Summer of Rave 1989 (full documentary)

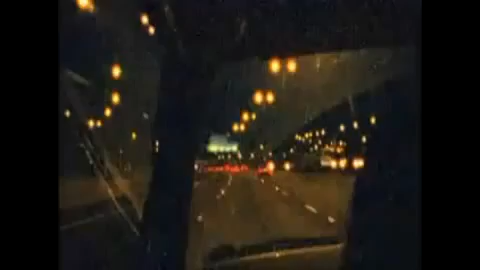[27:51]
Now easily accessible, courtesy of the newly completed M25 motorway around London.